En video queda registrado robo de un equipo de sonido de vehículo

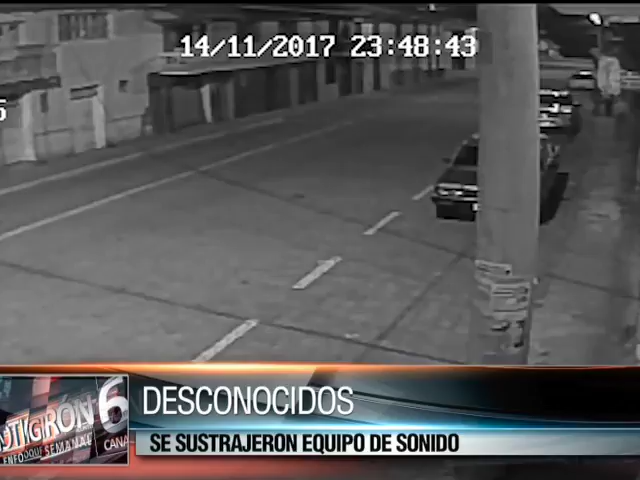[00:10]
Estas imágenes fueron grabadas por las cámaras de seguridad de un local comercial en la calle Sández y García Moreno en la noche del martes 14 de noviembre. A las 23 horas con 48 minutos,
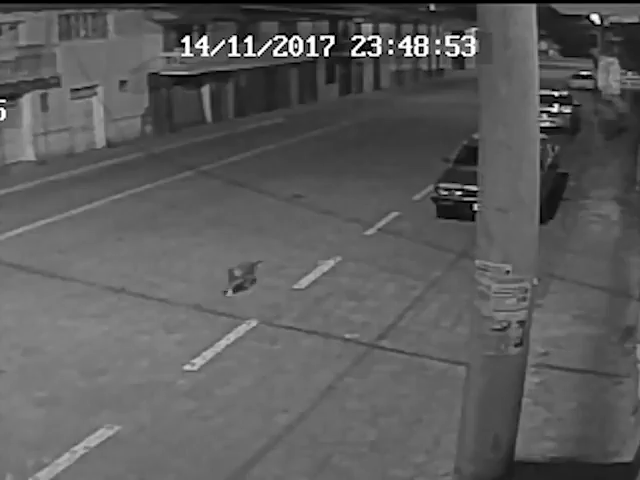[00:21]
dos sujetos acompañados de dos perros avanzan desde la calle Abram Barzallo por la calle Sández hacia la García Moreno. Se detienen a mitad de la cuadra y husmean en una camioneta doble cabina, pero continúan unos metros más y se detienen ante otra camioneta doble cabina, toman una botella de la paila y con toda tranquilidad actúan. Alguna maniobra rápida hacen e ingresa uno de ellos al vehículo mientras el otro aguarda en la vereda. Pasan unos cuatro minutos, sale el desconocido del carro y continúan la marcha.